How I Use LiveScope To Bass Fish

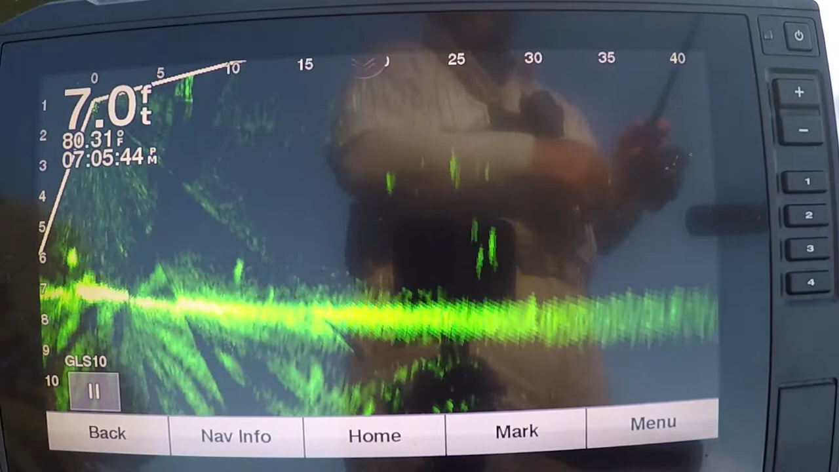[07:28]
On screen: depth 7.0 ft, water 80.31°F
Alright guys, there's, I'm going to say that's a school spotted bass right there. I'm going to get my bait in.
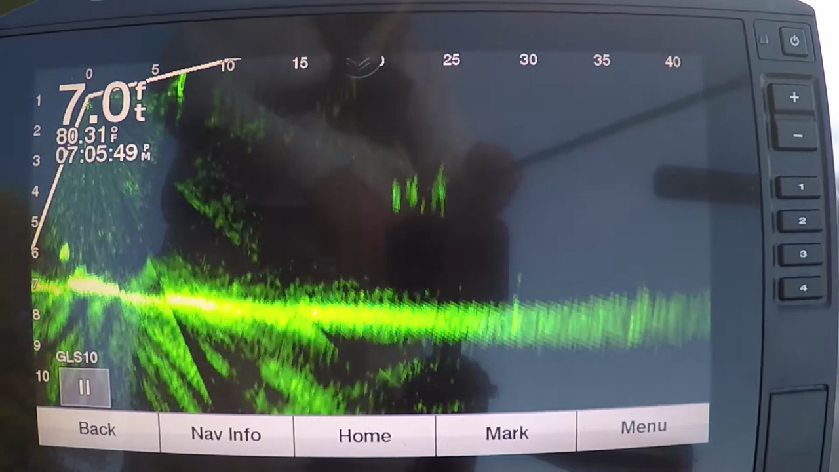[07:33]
On screen: depth 7.0 ft, water 80.31°F
It is. See how fast they're moving too? Look at my bait down here.
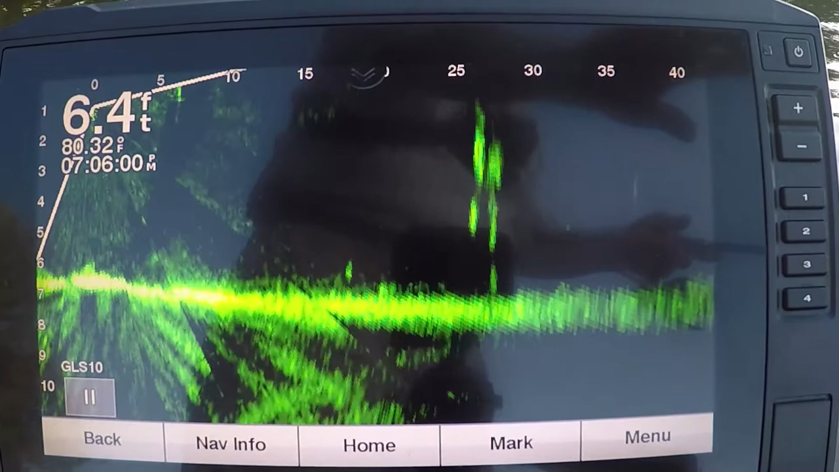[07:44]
On screen: depth 6.4 ft, water 80.32°F
I don't know. They followed my bait to the bottom.
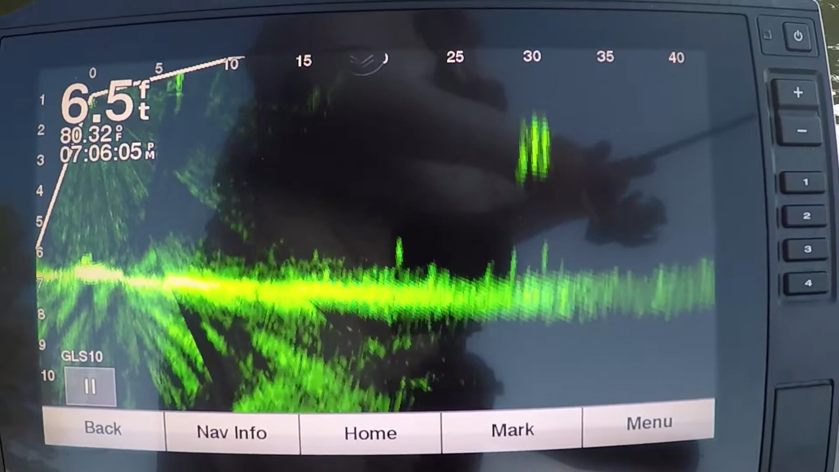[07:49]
On screen: depth 6.5 ft, water 80.32°F
You see a couple of them fall to the bottom? I don't think they're very big fish, but I threw at them. Now my bottom, my bottom's getting too close to the, let me bring it.
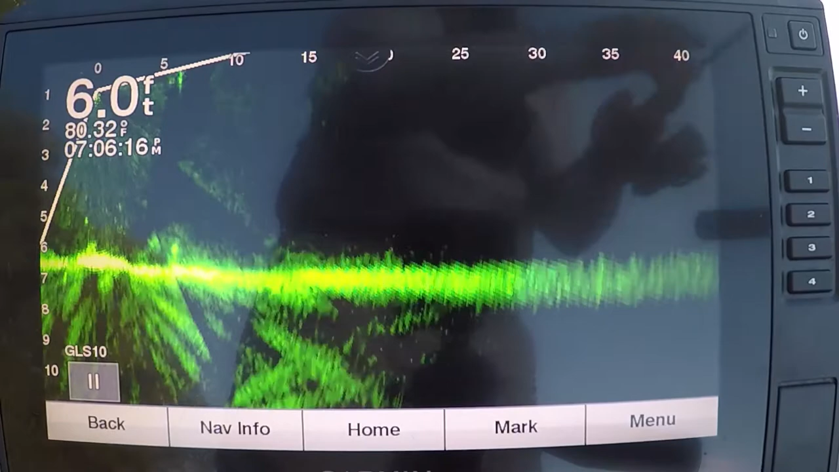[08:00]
On screen: depth 6.0 ft, water 80.32°F
I'm going from, I'm going from,
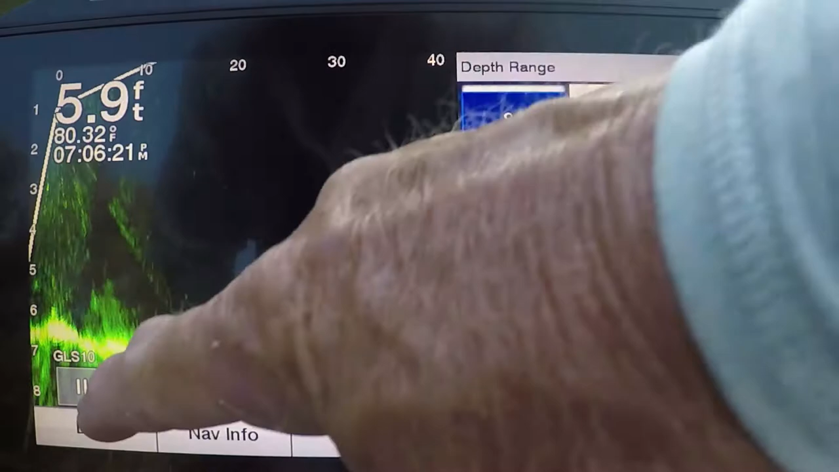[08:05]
On screen: depth 5.9 ft, water 80.32°F
you want to keep your bottom close you can, but sometimes, guys I'm moving from 10 to 12 foot to 6 foot.
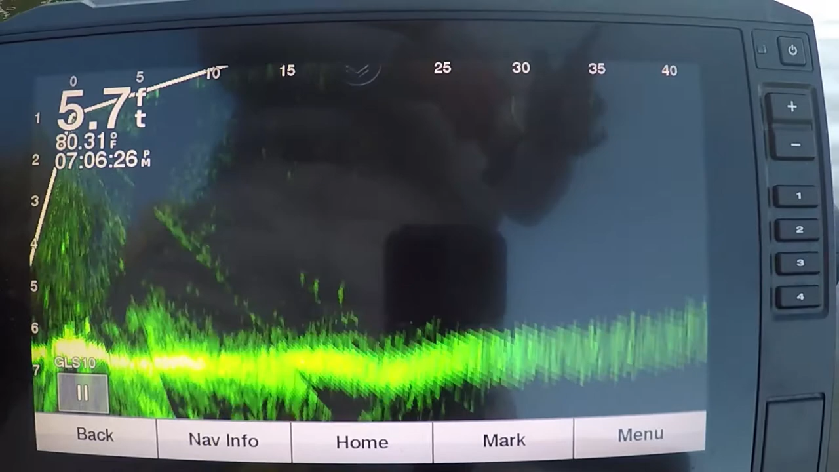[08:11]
On screen: depth 5.7 ft, water 80.31°F
I'm fishing so I don't stop and fool with it. I just live alone.
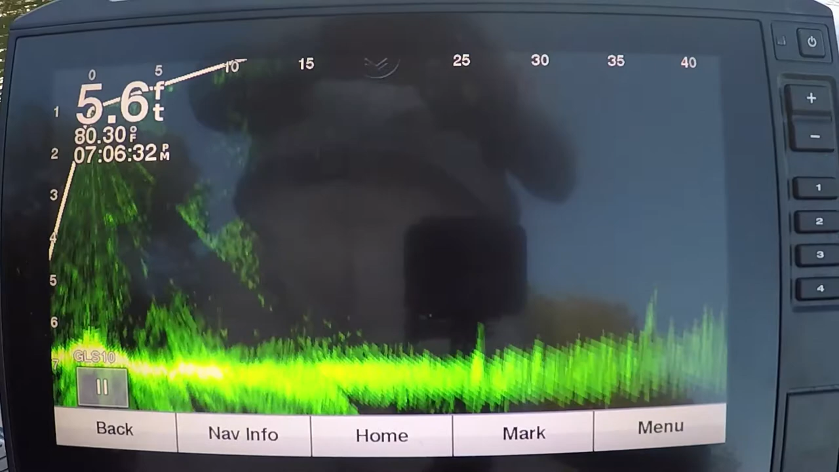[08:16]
On screen: depth 5.6 ft, water 80.30°F
You know what I'm saying? I'm fishing.
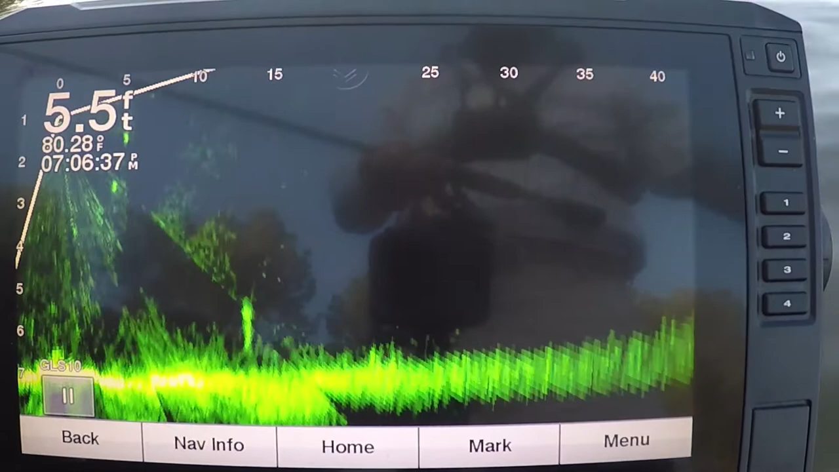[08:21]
On screen: depth 5.5 ft, water 80.28°F
I don't stop and change the camera, change that angle all the time and I probably should.
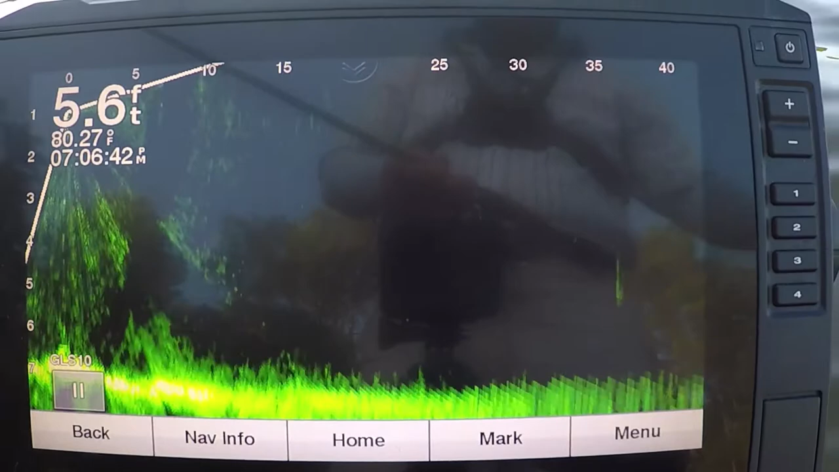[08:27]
On screen: depth 5.6 ft, water 80.27°F
Right here's why I caught the last one. That's why I came back. I'm trying to stay in the shade too.
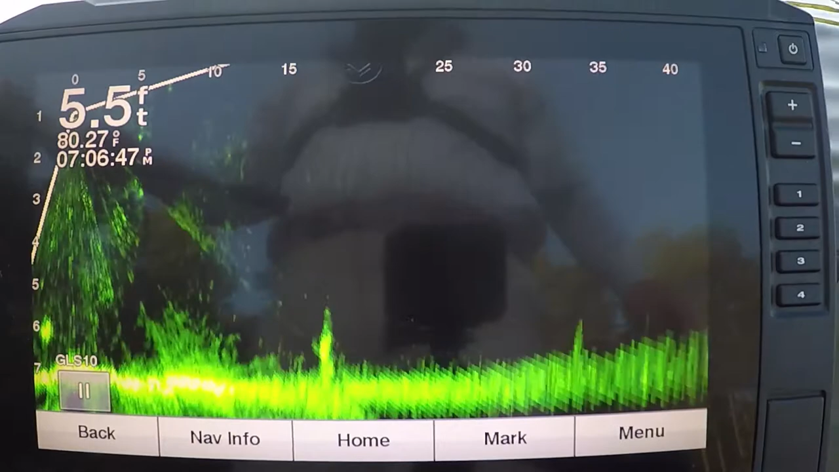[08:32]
On screen: depth 5.5 ft, water 80.27°F
He helps the camera, keep the glare off the camera too.
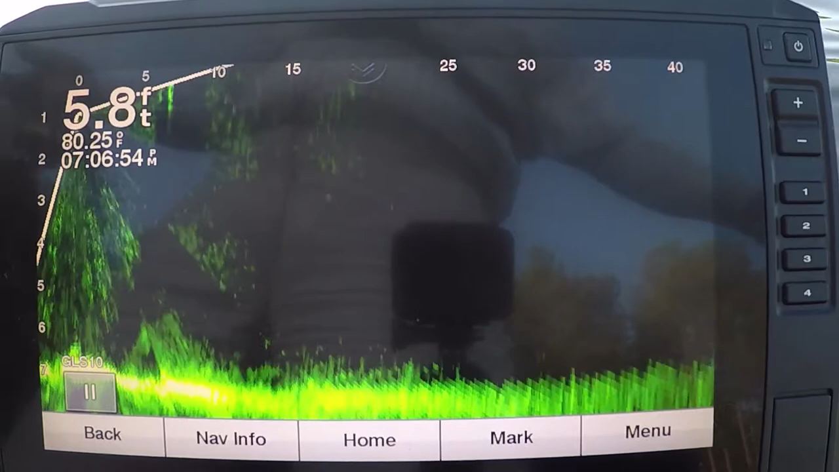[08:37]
On screen: depth 5.8 ft, water 80.25°F
There it goes. There's two ladies under the boat. What's this over here? Woo!
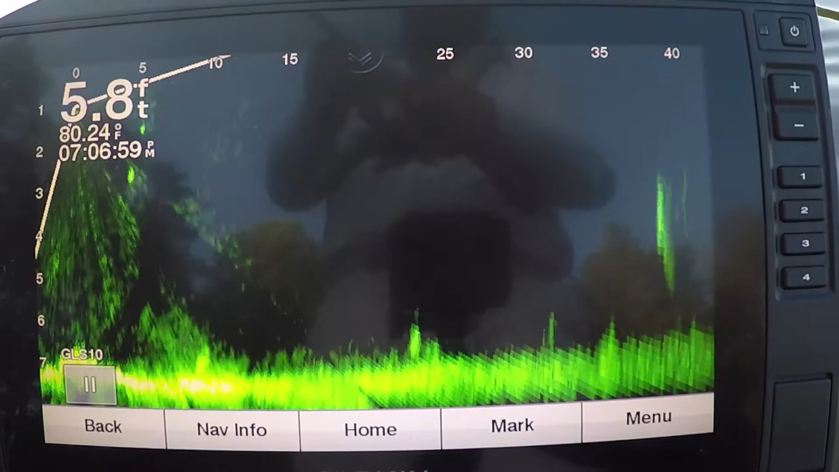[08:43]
On screen: depth 5.8 ft, water 80.24°F
That's something nice or school or something. Let's see.
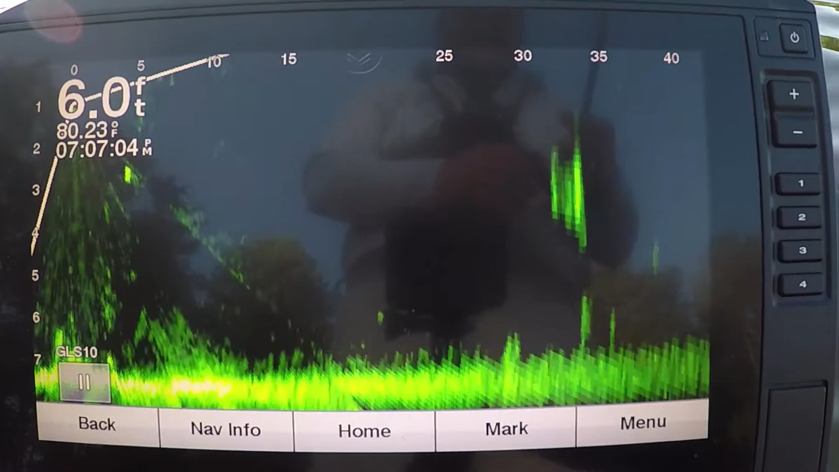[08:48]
On screen: depth 6.0 ft, water 80.23°F
Alright. Came right down through him. Alright, let him follow me down. Come on guys.
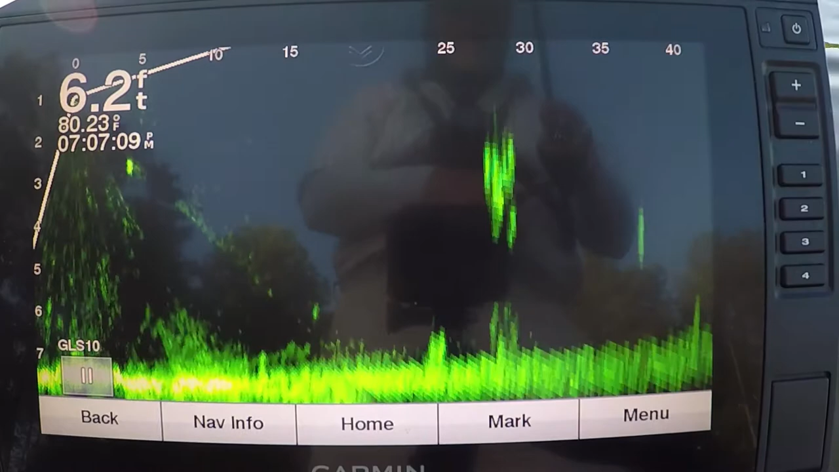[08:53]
On screen: depth 6.2 ft, water 80.23°F
Get it?
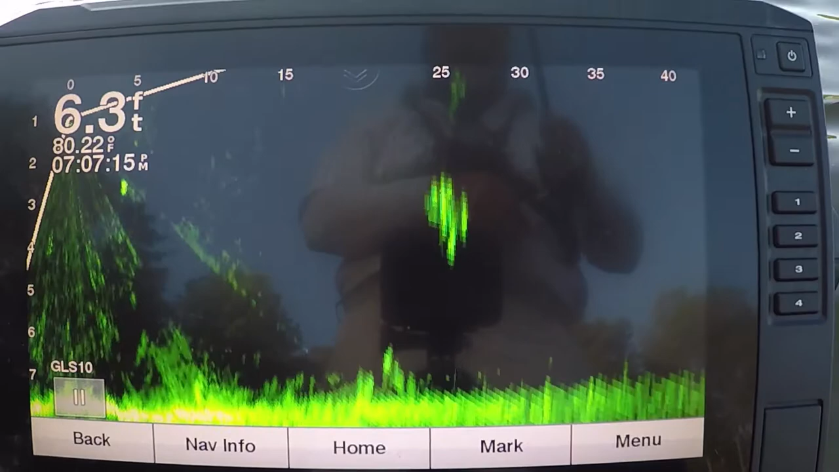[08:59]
On screen: depth 6.3 ft, water 80.22°F
Back up didn't he?
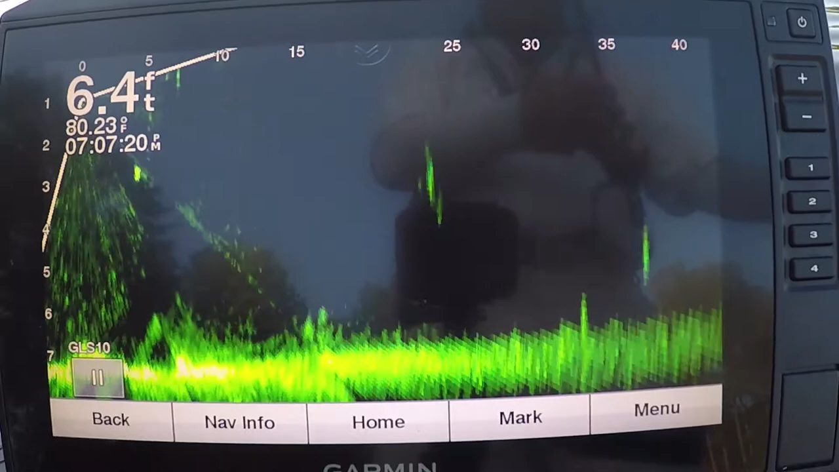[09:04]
On screen: depth 6.4 ft, water 80.23°F
What the hell? He followed me down, but he didn't take it.